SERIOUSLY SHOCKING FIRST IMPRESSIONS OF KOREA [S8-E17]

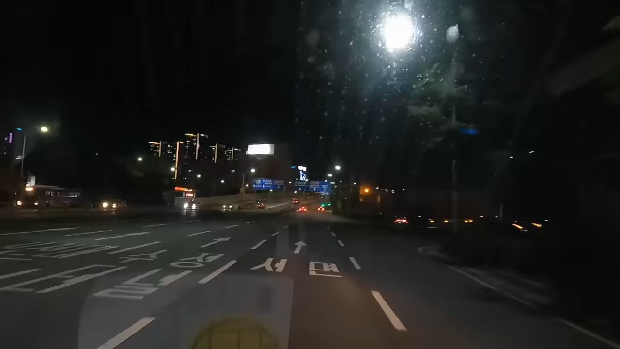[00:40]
we completed the complicated process of getting our van approved and headed through the dark city streets to find somewhere to park up for the night.